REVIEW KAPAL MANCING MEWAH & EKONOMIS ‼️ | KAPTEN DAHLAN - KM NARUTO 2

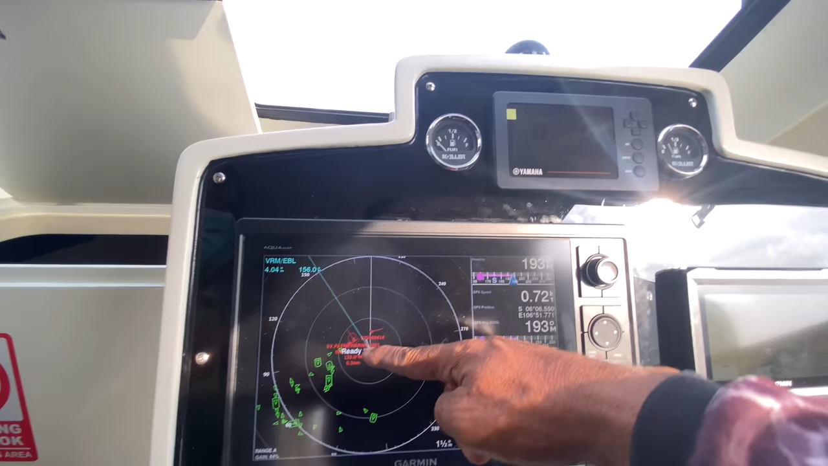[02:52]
Oh, kalau ada kapal di sekitar kita bisa terdeteksi di situ.
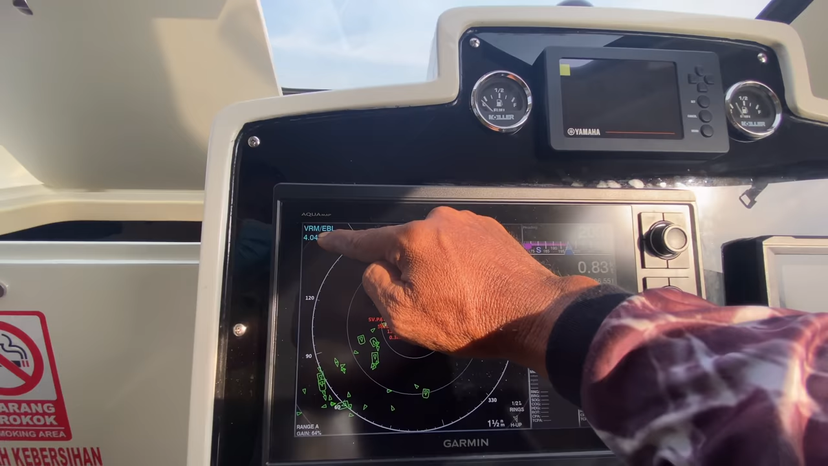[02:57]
Iya, karena kita setting di sini nih 4 nautical mil sudah terdeteksi. Itu kapal apa, namanya apa kita tahu.
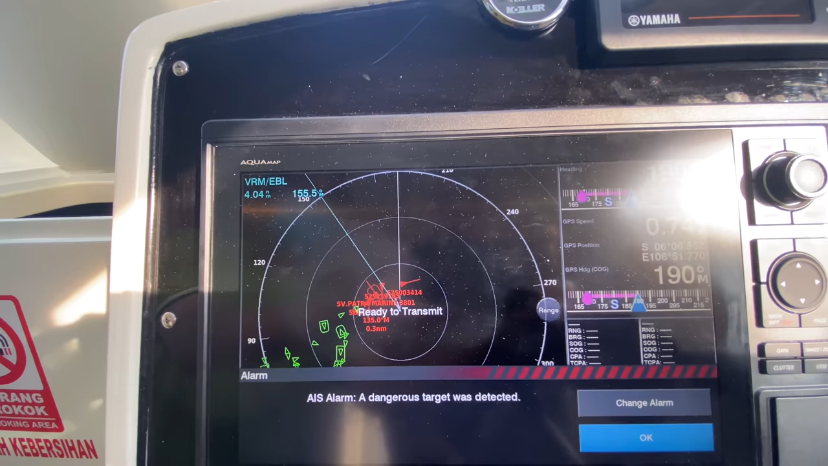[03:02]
404 nanomil apa? Nautical mil.
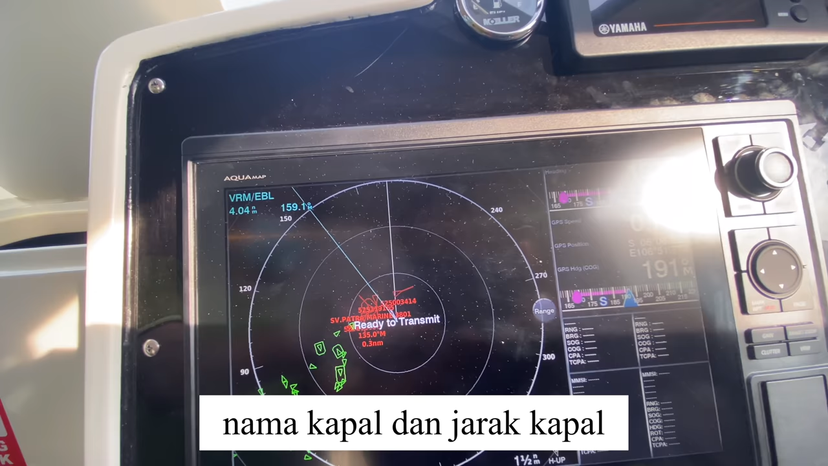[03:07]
Nautical mil. Iya, jadi kita sudah terdeteksi dan nama kapalnya sudah timbul di sini. Oh, ada nama kapalnya?
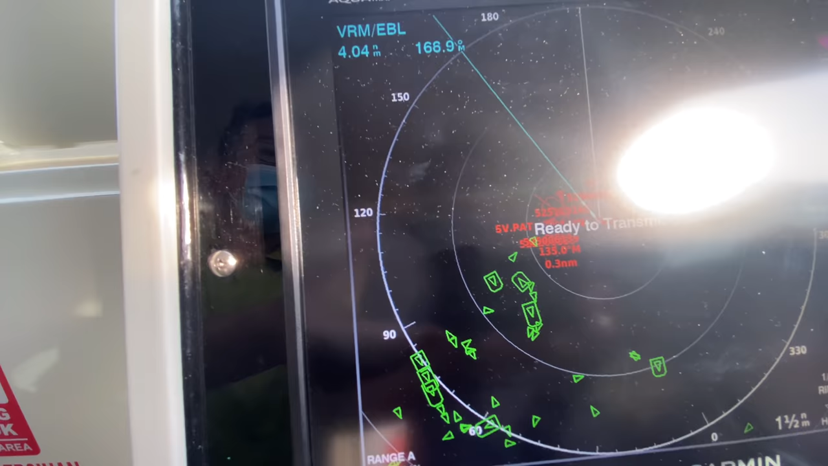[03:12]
Ini kelihatan. Waduh, yang merah nih, yang merah itu kapal.
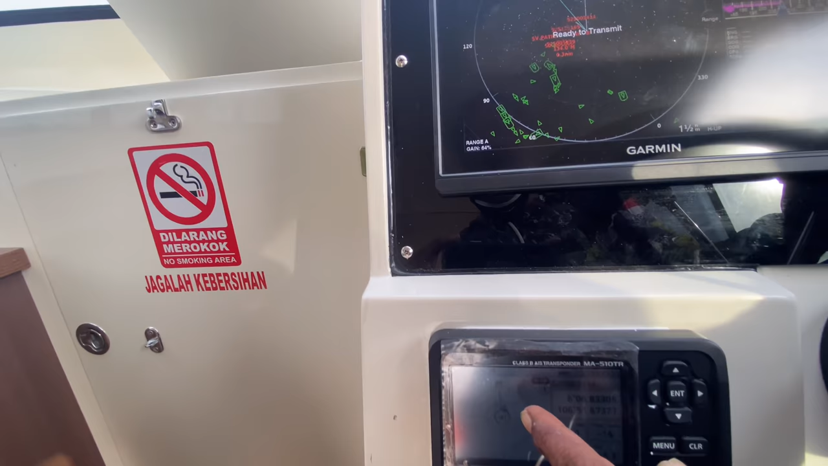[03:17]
Nah, berarti ini di sini sudah ketahuan nih, di AIS nih ada kapal di depan kita yang memiliki komunikasi yang sama, maksudnya gitu?